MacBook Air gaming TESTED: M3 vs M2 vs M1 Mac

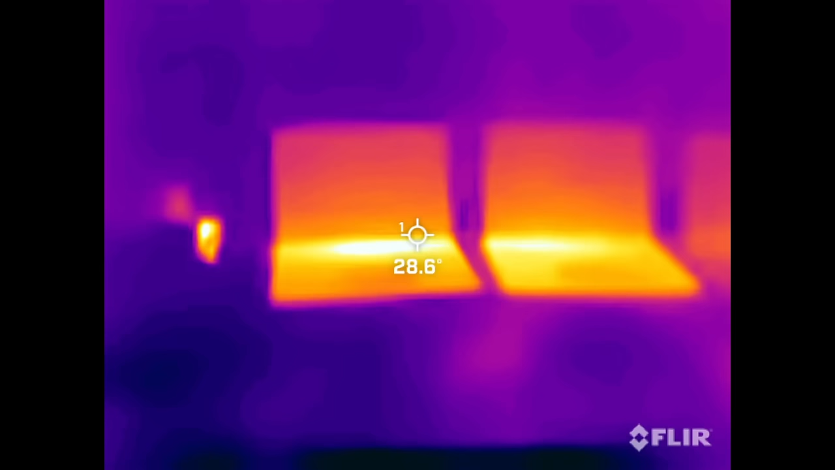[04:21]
Here I'm just checking the temperatures before I actually run the game test, and we're only seeing about 30 degrees on all of these machines.
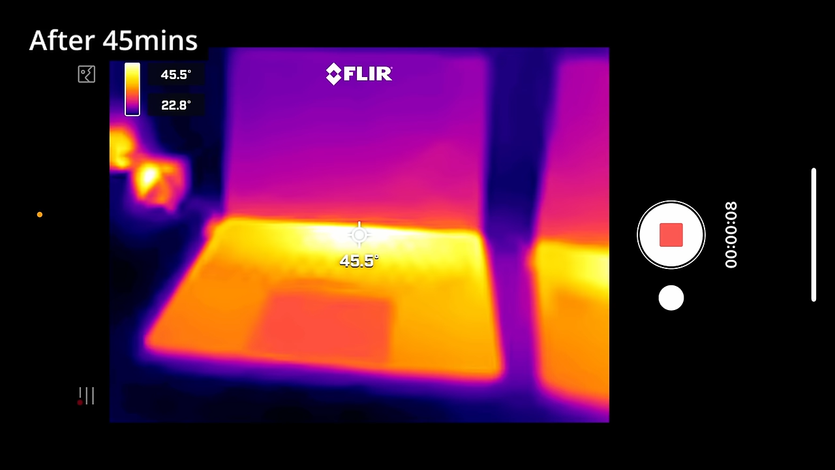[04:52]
But even after running these MacBooks pretty hard, they don't seem to reach an external top case temperature of over 45 degrees Celsius. The last question is, which MacBook Air should you be buying if you want to do any kind of gaming?